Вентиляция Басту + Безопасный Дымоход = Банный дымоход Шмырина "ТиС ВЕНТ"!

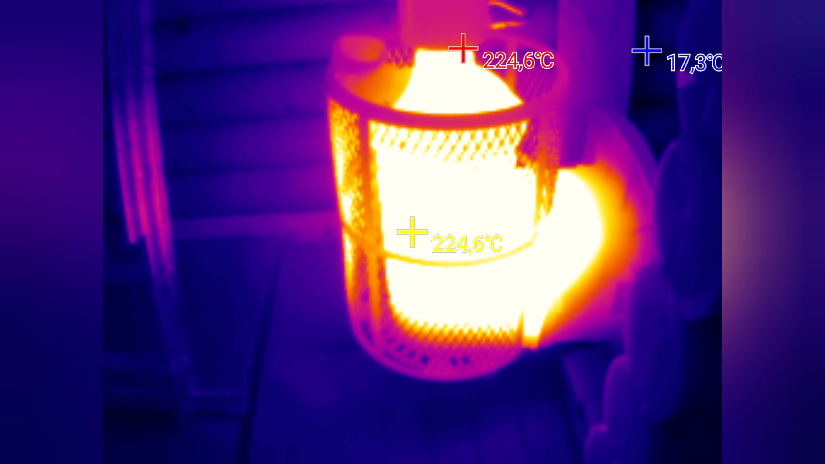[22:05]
On screen: spot 224.6°C, max 224.6°C, min 17.3°C
Ну что ж, я взял прибор, который измеряет температуру.
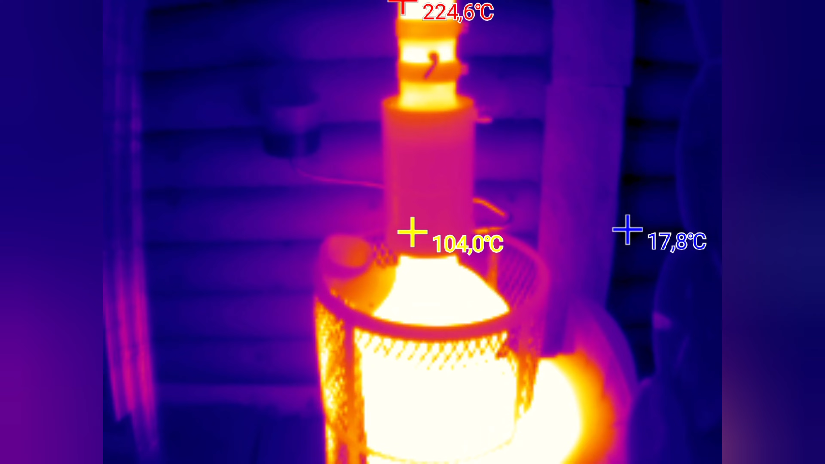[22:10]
On screen: spot 104.0°C, max 224.6°C, min 17.8°C
И мы видим следующие параметры, что температура на монотрубе сейчас 220 градусов.
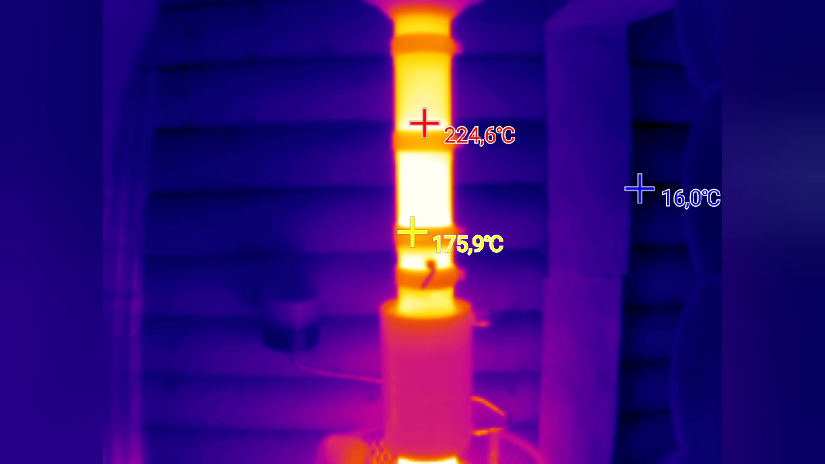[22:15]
On screen: max 224.6°C
Рукой там не держись. Опа!
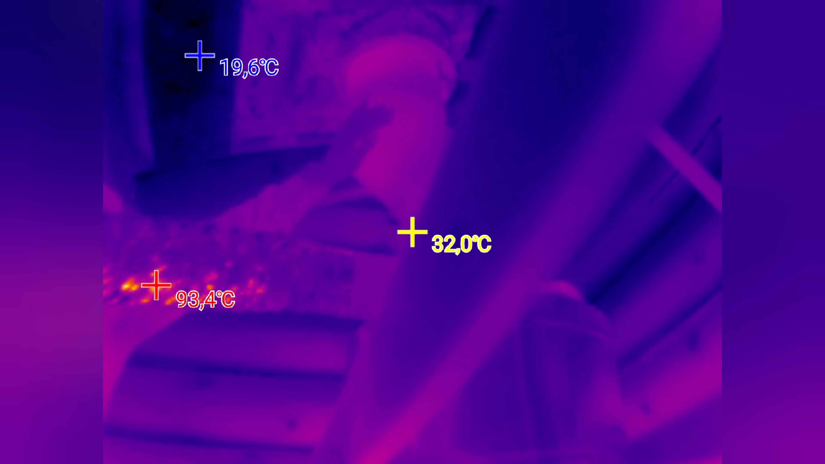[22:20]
On screen: spot 32.0°C
Рукой держится. Почему? Потому что температура на дымоходе,
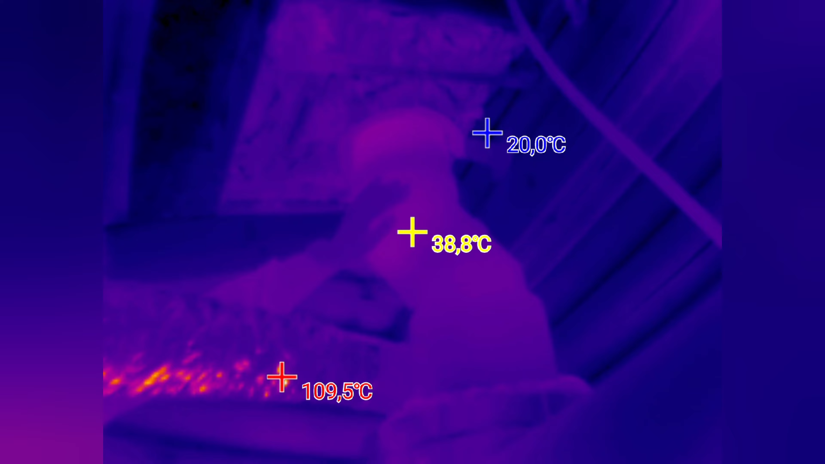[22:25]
On screen: spot 38.8°C
в подчердачном помещении, человеческая 36 градусов.
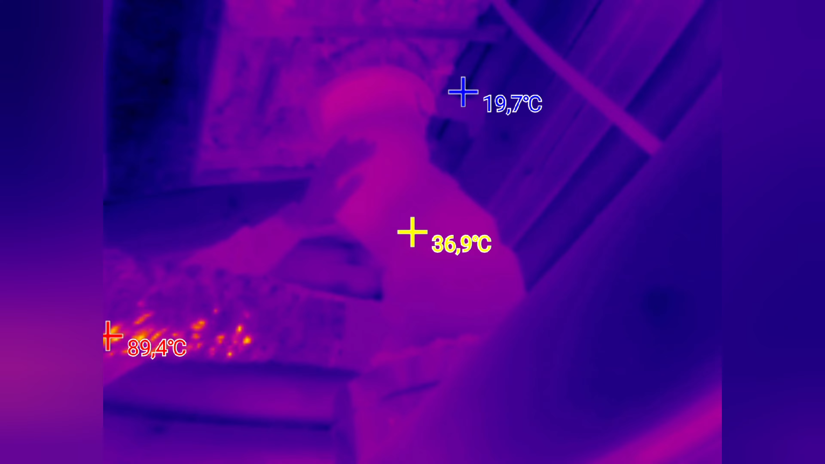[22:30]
On screen: spot 36.9°C
То, что вы видите на гофре, она блестящая,
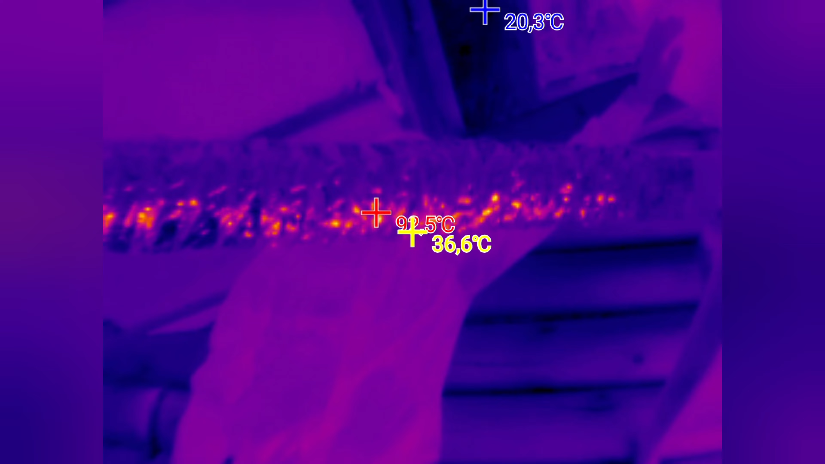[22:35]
On screen: spot 36.6°C, min 20.3°C
поэтому вряд ли тут правильная температура. А дымоход-то у нас черный, с него правильно все снимается.
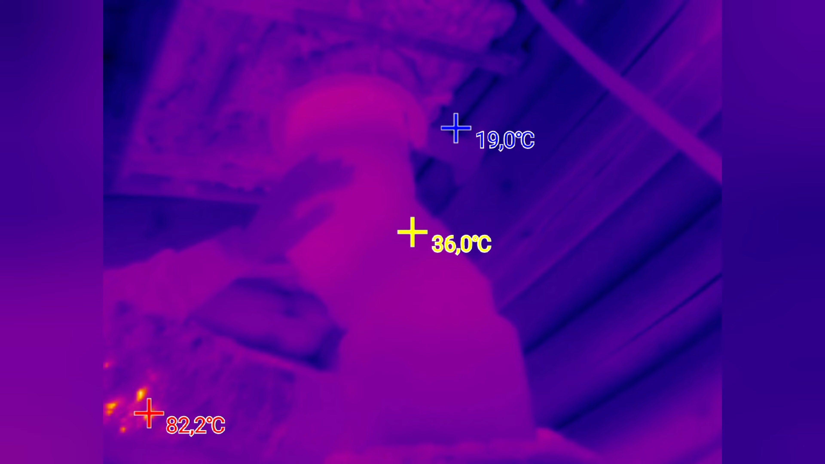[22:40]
On screen: spot 36.0°C
Вот, рукой, спокойно. И давайте посмотрим, как изменяется температура на черном дымоходе.
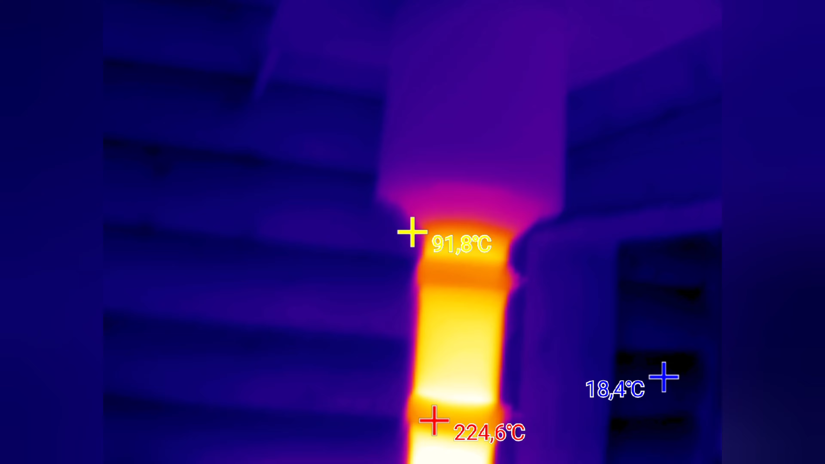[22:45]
On screen: spot 91.8°C, max 224.6°C, min 18.4°C
Печка серого цвета.
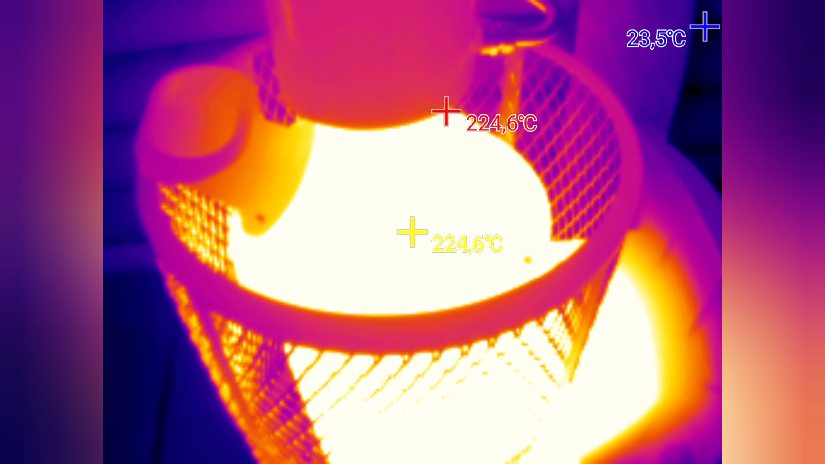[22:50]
Все правильно. 200.
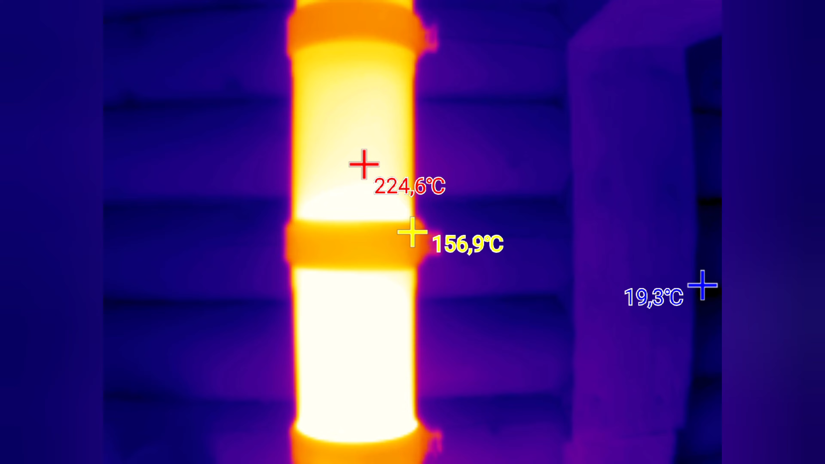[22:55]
Температура на дымоходе монотрубе 200. Там, где переход, смотрите, от красного в темноту уходят.
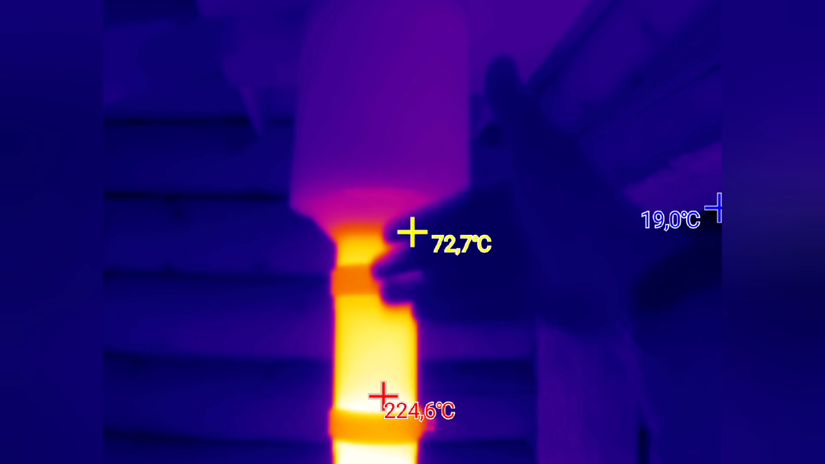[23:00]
On screen: spot 72.7°C, max 224.6°C, min 19.0°C
Ну, там 60 градусов. Ну, тепленькая такая, тепленькая.
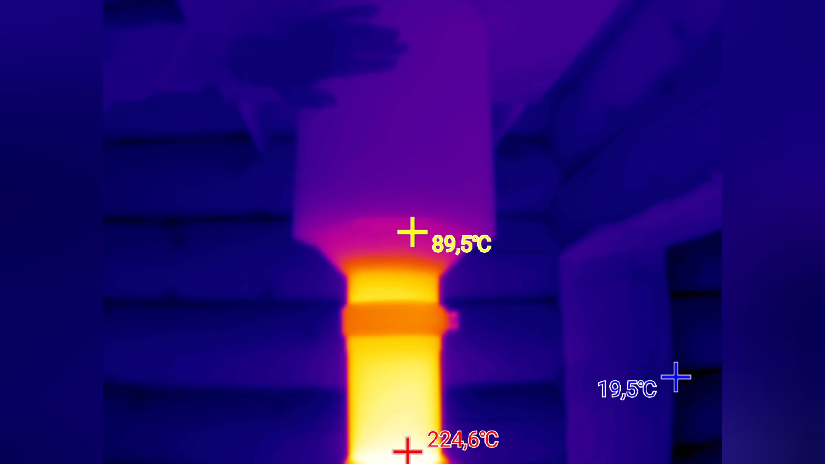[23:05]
On screen: spot 89.5°C, max 224.6°C, min 19.5°C
Она больше излучением от печи уже начинает нагреваться. Видите, как интересно.
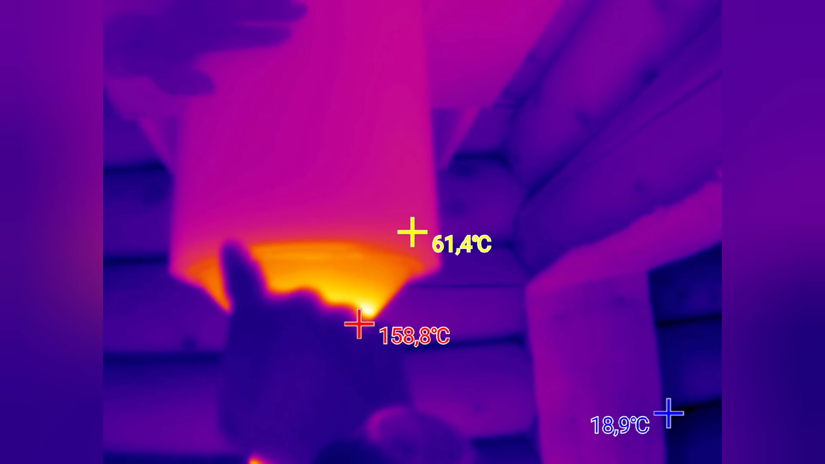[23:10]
On screen: max 158.8°C, min 18.9°C
То есть, вот здесь вот уже все, температура падает на 100 градусов. Вот это отметки. Так.
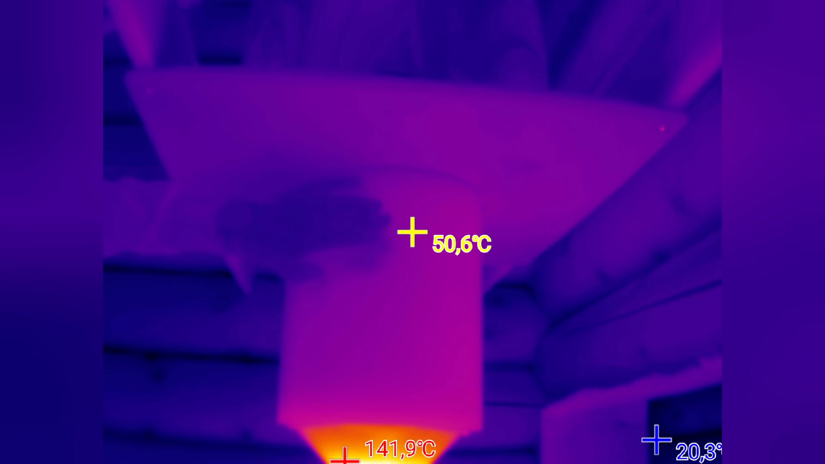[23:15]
On screen: spot 50.6°C
60 градусов, и дальше температура падает до 37 градусов.